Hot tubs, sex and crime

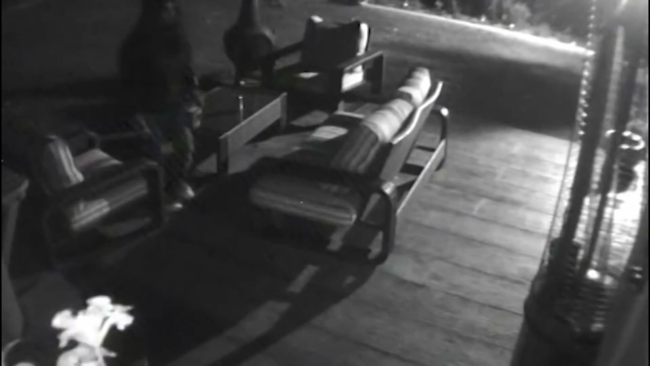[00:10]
The pair caught on surveillance video would strip down and get into the hot tub and it would get worse from there. I certainly would not want to go in that hot tub I would highly recommend that the homeowners do a complete flush of that hot tub.
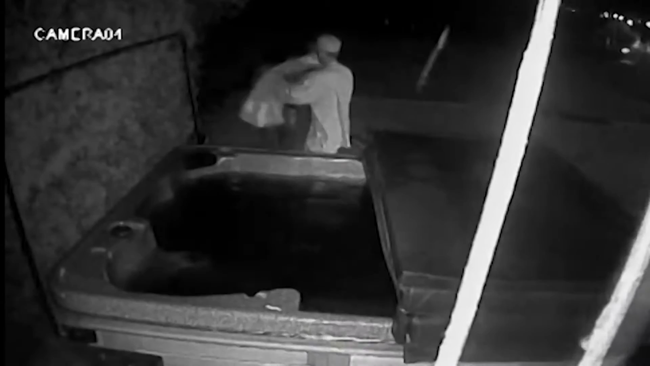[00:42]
It appears as though you can clearly see the subjects facial features. Hot tub retailers say there's little you can do to absolutely prevent people from